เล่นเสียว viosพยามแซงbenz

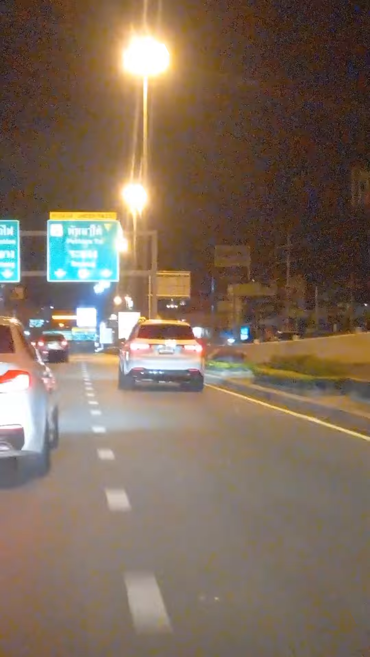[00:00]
ะสักราคาเท่าไหร่ครับเนี่ยต้องดูก่อนเข้าไปดูใกล้ๆดิรถเราดิบีออสนี่คือขี่ไม่ทันเลยครับผมอันนี้นี่สวยมากครับคันนี้สวยมากสวยม